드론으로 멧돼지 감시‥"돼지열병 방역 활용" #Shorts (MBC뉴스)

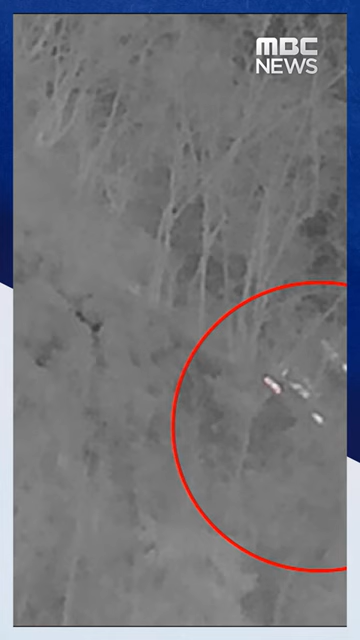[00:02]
멧돼지 3마리가 달려들자 고라니가 불이 나게 도망갑니다.
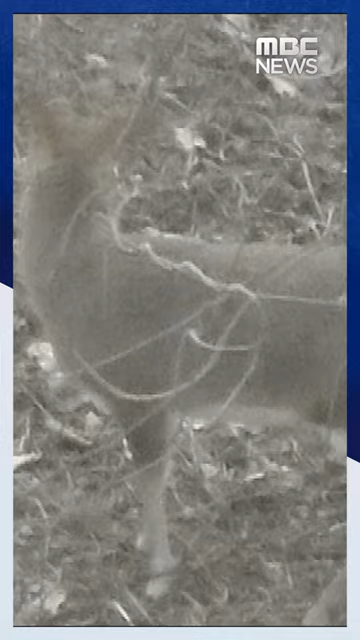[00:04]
바위 틈 사이 웅크려 있는 멧돼지 2마리도 모습을 보입니다.